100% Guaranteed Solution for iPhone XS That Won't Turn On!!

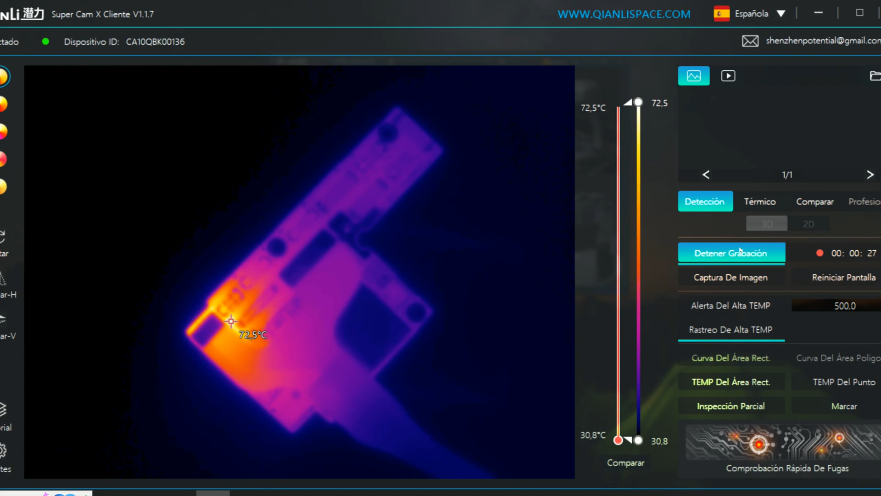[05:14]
On screen: spot 72.5°C, scale top 72.5°C, scale bottom 30.8°C
On another part of the motherboard, it looks like we have a small leak. We'll keep that in mind. This is the circuit that's heating up.